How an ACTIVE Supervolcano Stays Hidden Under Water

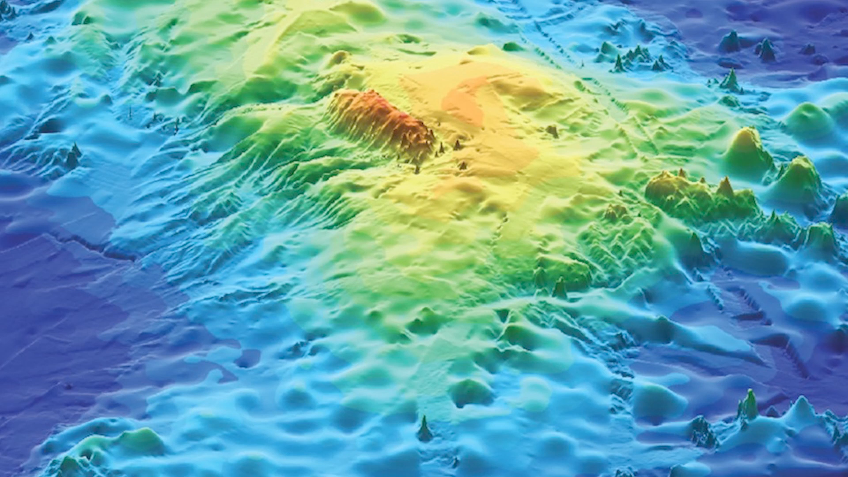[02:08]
Tammu Massif covers an area of 553,000 square kilometers, or 214,000 square miles,
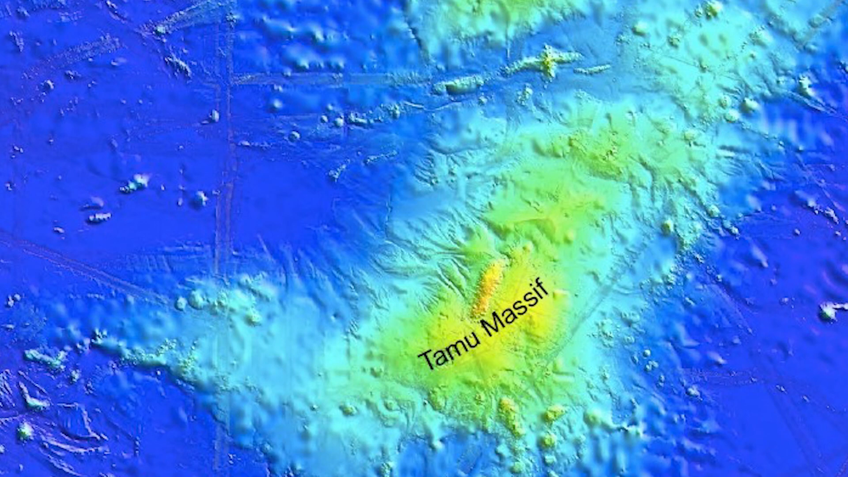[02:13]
and is situated at a depth of around 6,500 feet, or 1,980 meters below sea level.
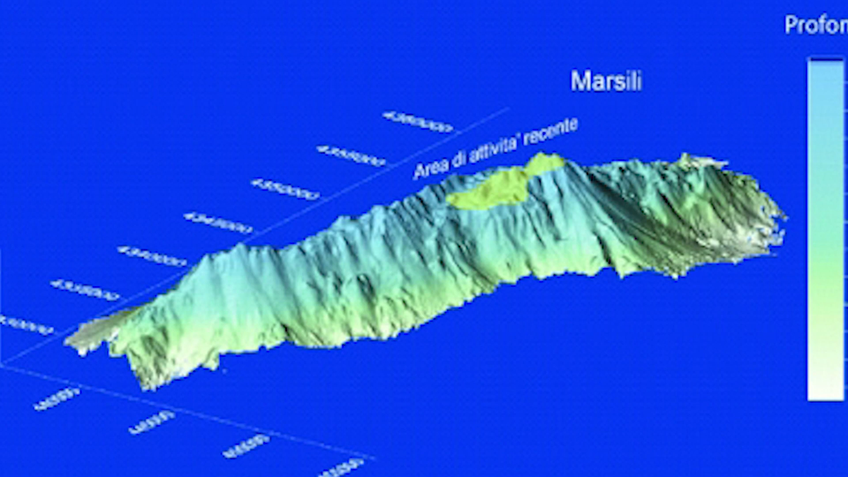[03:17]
Marsili is a true giant, standing 9,800 feet tall with a base measuring 70 kilometers by 30 kilometers by 43 miles.